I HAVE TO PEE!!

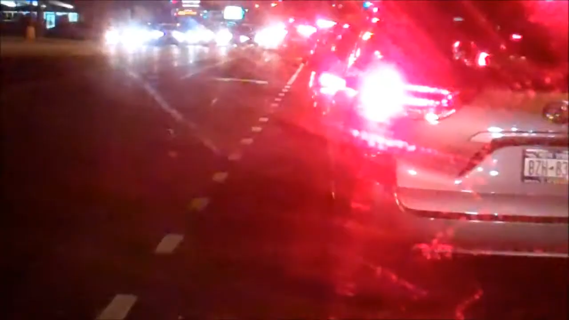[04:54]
That's the ambulance right there. That's probably off. Taking the woman away. Thank God. Oh my God. Scary. They really. She was running across the street. It was kind of her fault. But at the same time. You know what? They should have been going a little bit slower. Oh my God.